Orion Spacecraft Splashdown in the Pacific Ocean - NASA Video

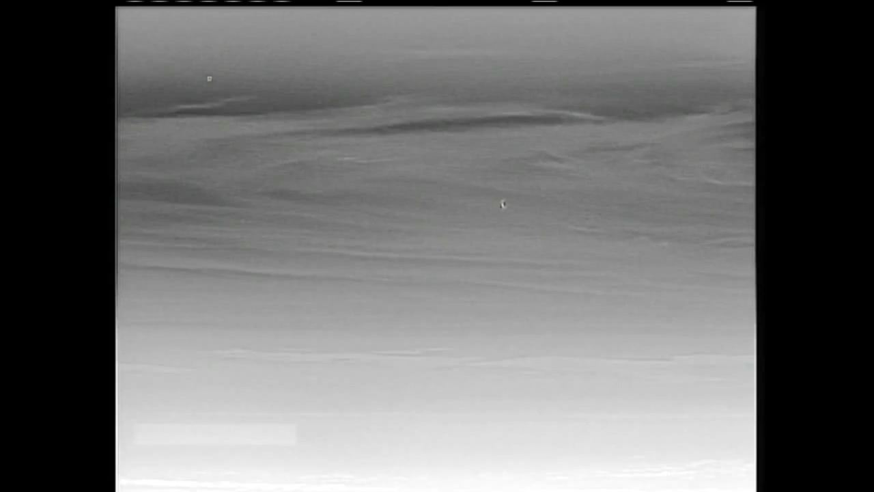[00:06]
That view of Orion from the Akana,
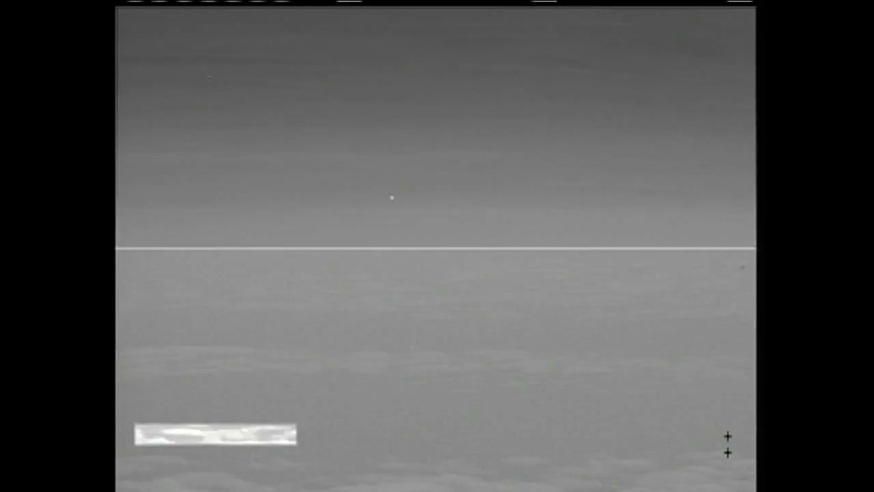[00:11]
25,000 feet, time to splash down less than 4 minutes.